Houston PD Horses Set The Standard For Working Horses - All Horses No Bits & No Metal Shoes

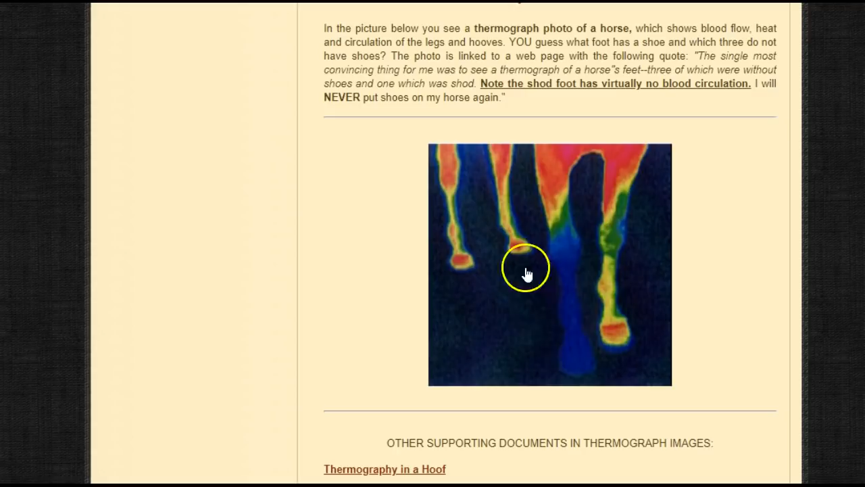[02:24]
The red and the stuff on the knees show blood flow and when you put a metal shoe and you stop that hoof from flexing you decrease blood flow and this is what causes pain causes injuries to heal longer.